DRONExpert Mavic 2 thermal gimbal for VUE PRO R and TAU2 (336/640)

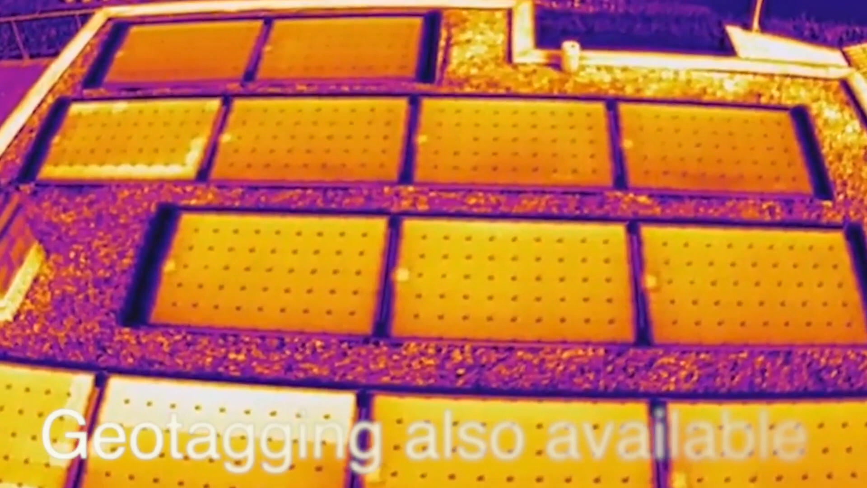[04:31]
The thermal setup can be used to carry out industrial inspections and radiometric recordings that are suitable for post-processing,